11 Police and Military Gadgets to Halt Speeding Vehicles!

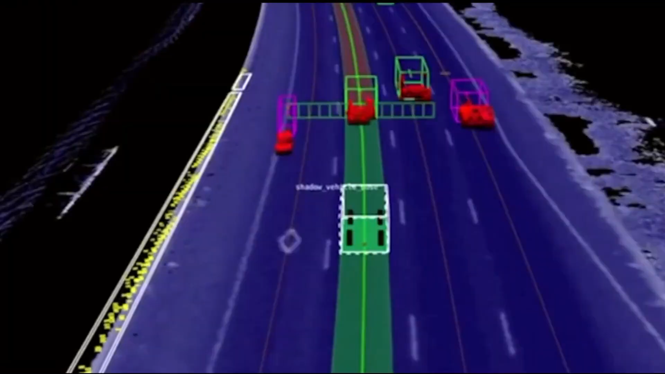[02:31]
These advanced devices provide significantly greater accuracy and range,
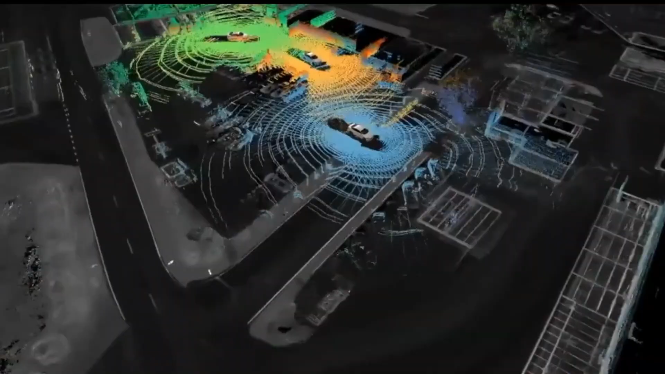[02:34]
enabling officers to pinpoint speeding vehicles with precision.
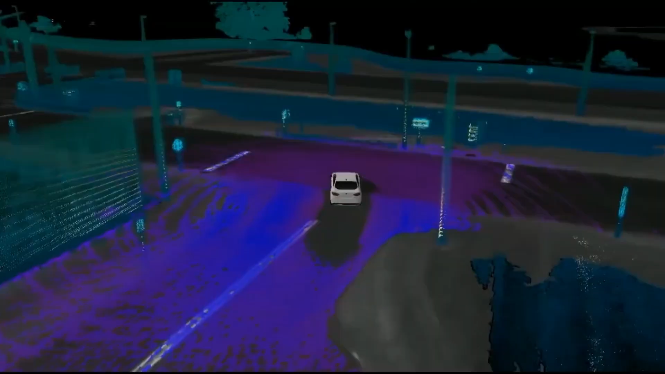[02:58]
With their cutting-edge technology, LiDAR systems are proving to be indispensable tools in the ongoing effort to curb unsafe driving behaviors and reduce traffic-related incidents.